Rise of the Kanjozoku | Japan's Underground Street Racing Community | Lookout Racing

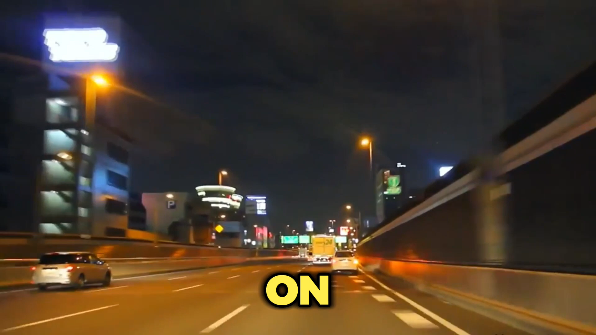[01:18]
The Kanjizoku tradition all started on one Japanese expressway, the Hanshin expressway number one, or more commonly referred to as the Loop.
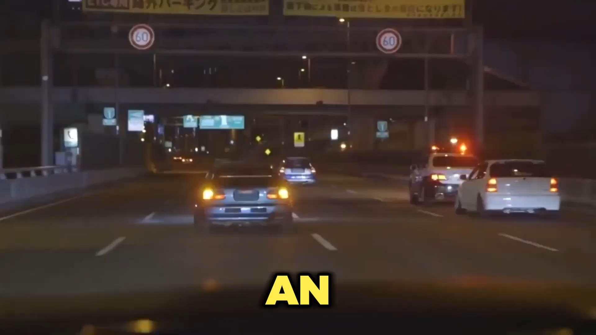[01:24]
This is an ideal road for street racing and the battleground of the Kanjizoku. The Kanjizoku loop is 4.7 miles long and runs right through the heart of Osaka.
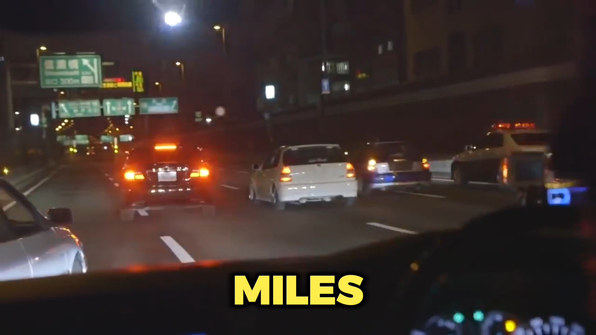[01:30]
During the day, it is a regular route for drivers going to work, but at night it turns into a race course that attracts the attention of Osaka's Kanjizoku racers and the police dot. The Loop has many exits racers can take to avoid police, making it perfect for illegal street racing.
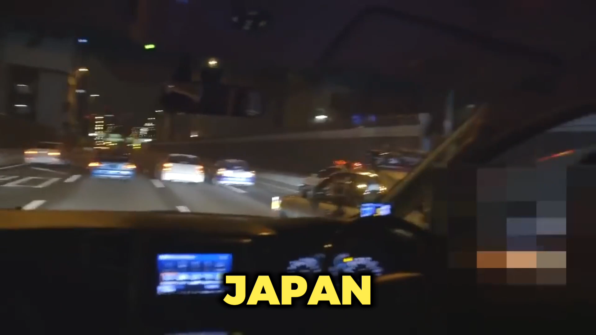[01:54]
and the Loop was used by enthusiasts for racing.
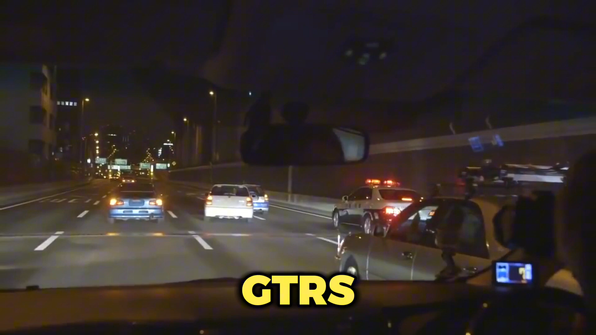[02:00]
It was common to see early GTRs and that suns racing on the Loop before expressways like the Wangan were built.
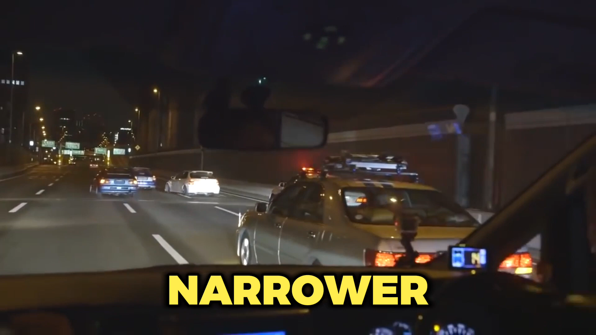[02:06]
The Kanjou loop is much narrower than other Japanese expressways and has many curves, meaning you needed a car with great handling to take these turns at high speeds.
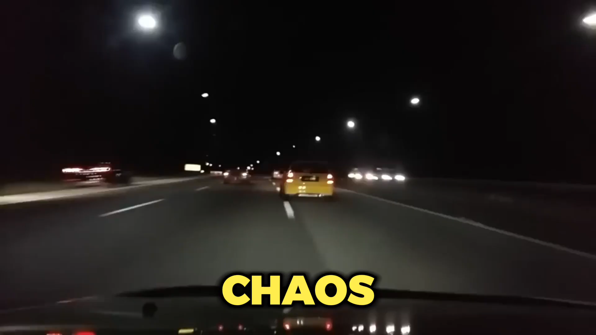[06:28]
Despite this chaos, there is a certain order to the Kanjizoku. As the club passes an intersection, few cars will block the road to prevent cross-traffic from passing.
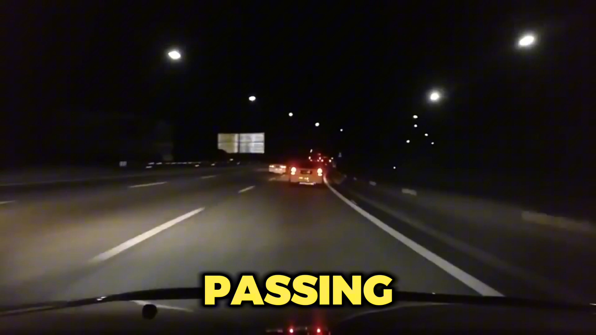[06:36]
When they reach the entrance of the Loop, they have to pass the toll barriers.
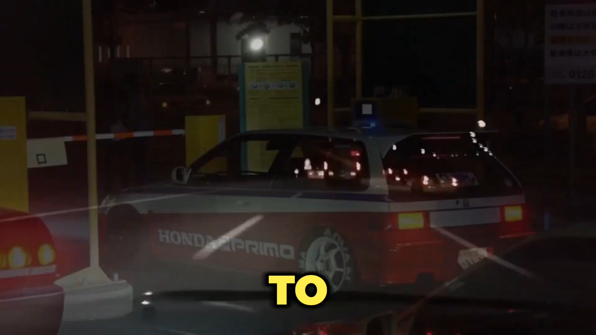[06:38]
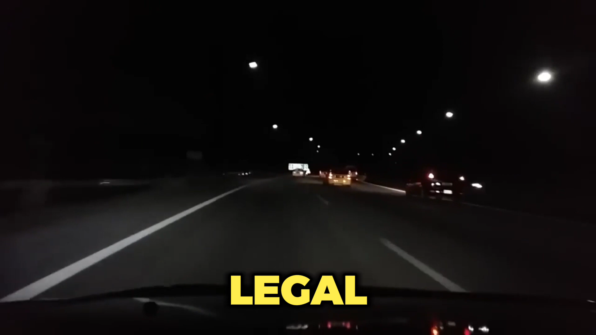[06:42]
Instead of paying the toll, one legal car will pay and keep the barrier open until the Kanjizoku pass onto the expressway.
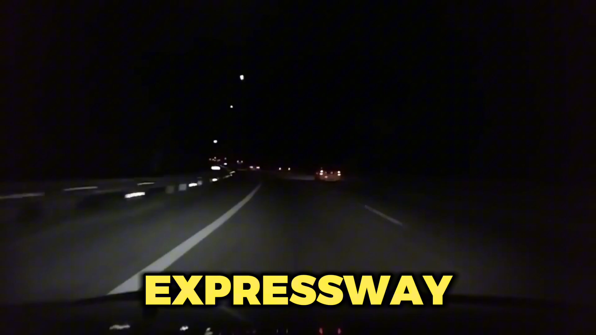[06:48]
Once on the expressway, the racing begins.